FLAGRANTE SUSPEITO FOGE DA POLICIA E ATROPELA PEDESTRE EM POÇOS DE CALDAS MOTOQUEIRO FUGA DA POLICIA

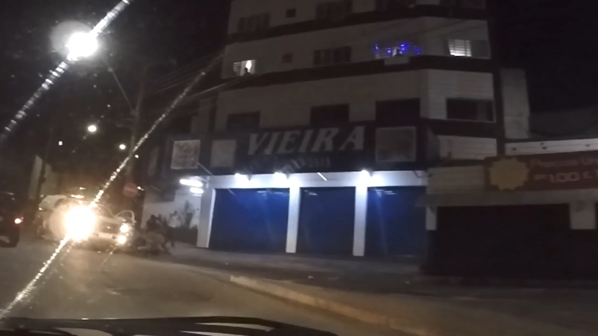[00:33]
Acabou de atropelar um rapaz aqui, ó.
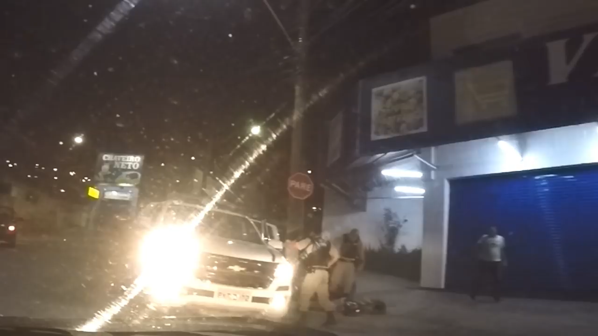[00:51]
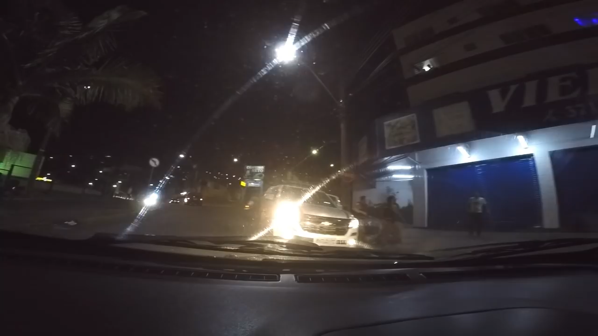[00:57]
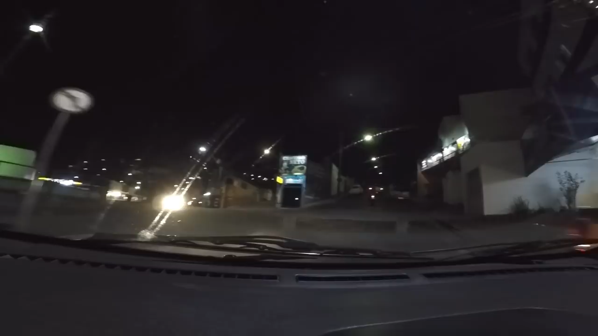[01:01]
Então é isso aí. Acabou de acontecer aqui um acidente
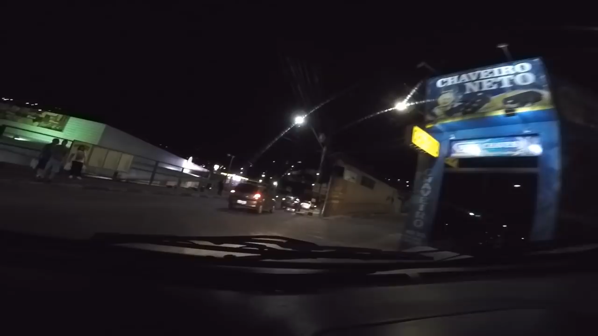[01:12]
envolvendo aí um vagabundo que estava saindo, a polícia estava perseguindo. Alô? Oi? Patrícia? Oi, eu tô a caminho, desculpa a demora, que teve um acidente aqui, uma moto atropelou um rapaz aqui, mas eu já tô indo te buscar, tá? Você aguarda aí que eu tô chegando. Tá bom, tô chegando já. Desculpa a demora, viu? Tá, tchau. Nada, tchau. Então é isso aí, tava trabalhando aqui na Uber.